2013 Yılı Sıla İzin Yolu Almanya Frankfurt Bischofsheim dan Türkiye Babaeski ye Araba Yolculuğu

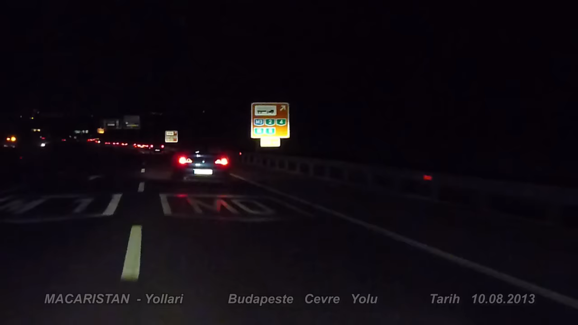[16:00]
In 200 Metern rechts halten und folgen Sie der M0.